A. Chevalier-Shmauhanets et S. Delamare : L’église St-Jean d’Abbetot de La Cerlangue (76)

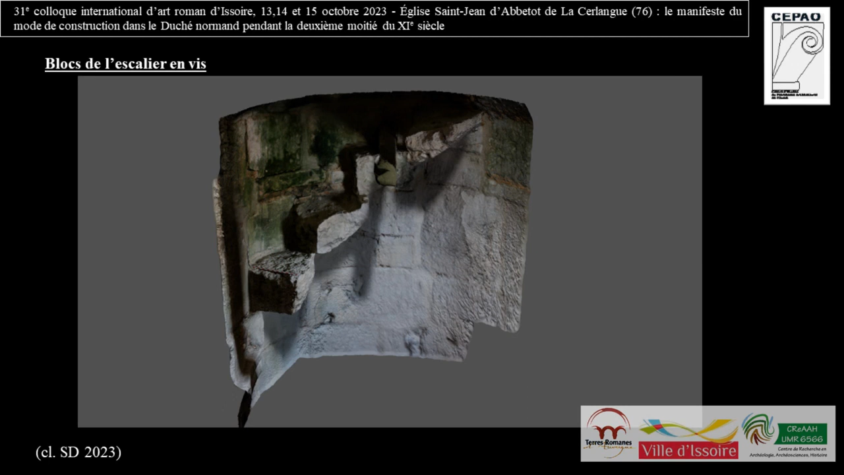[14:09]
l'escalier en vis qui est aménagé dans la tourelle, elle était pas mal restaurée. À l'intérieur, vraiment, les blocs, en grande partie, ont été remplacés dès l'état moderne. Mais quand on observe, je vais revenir, j'étais trop rapide.
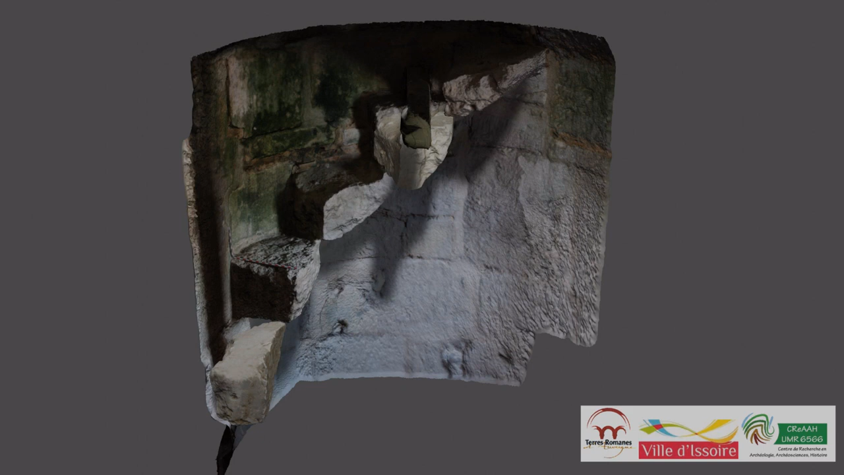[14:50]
leur emplacement d'origine. Donc, je vous montre une petite vidéo si j'arrive là. Voilà. Et donc, il s'agit en effet des vestiges de l'escalier en vis, de trois blocs qui ont participé au montage du noyau et au montage des marches et de
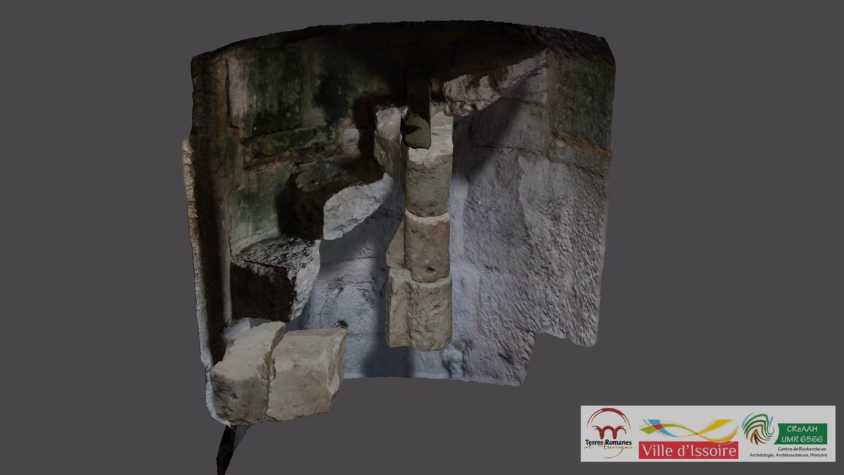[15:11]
trois blocs qui correspondent en fait aux parties des marches de l'escalier.